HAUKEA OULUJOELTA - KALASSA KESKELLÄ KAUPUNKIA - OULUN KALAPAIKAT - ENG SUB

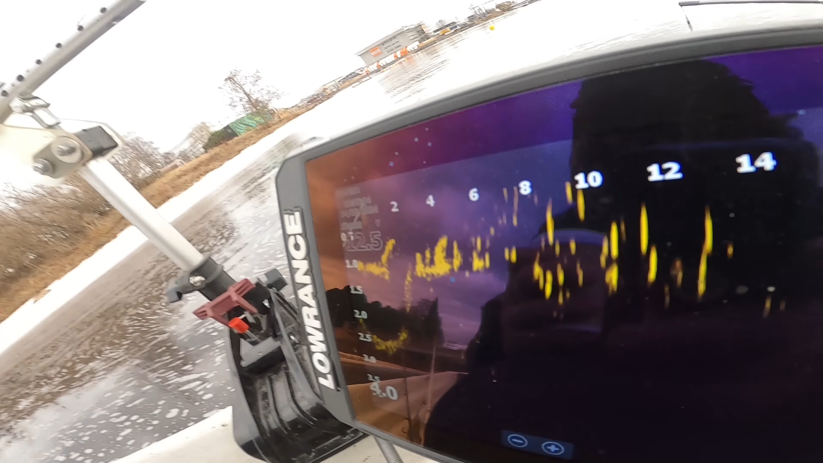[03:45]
Lahana-parvi on aina se merkki, että siinä voi olla hauet ympärillä. Ja no, tostahan me saatiin tärppejä äsken.
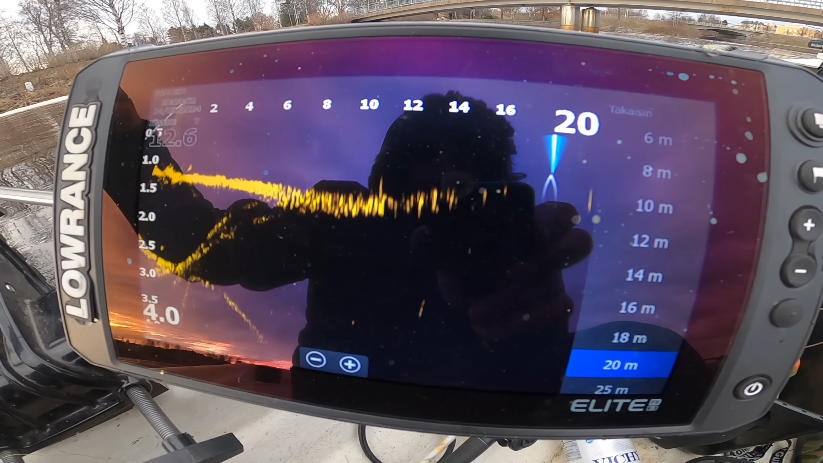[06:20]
Siinä niinku näkyy nyt on ruutut tyhjienä. Ei ole lahnaa mut sieltä voi löytää haukia. Penkan reunat on ollu hyviä.